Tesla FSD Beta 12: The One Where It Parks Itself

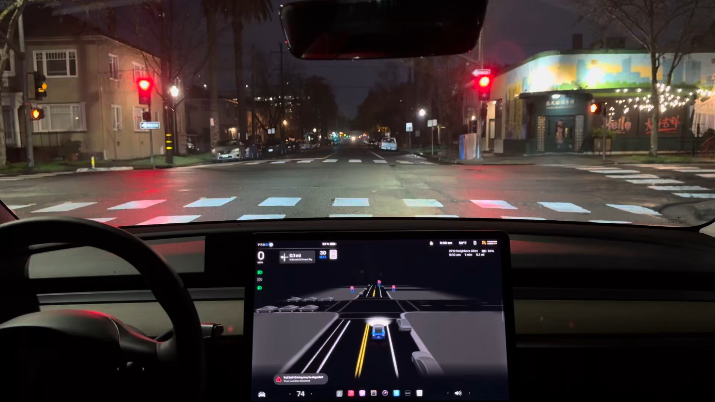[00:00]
all right so our turn should be right here it looks like I picked out a little alley or something
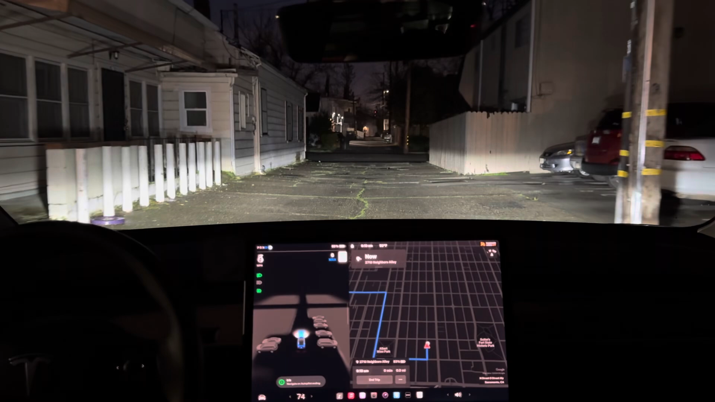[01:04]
all right here we are it says navigate on autopilot ending it's still kind of moving around I don't know if it's like trying to find a parking spot now because it's going to do a little loop to get back right to where we were but um yeah let's see what it does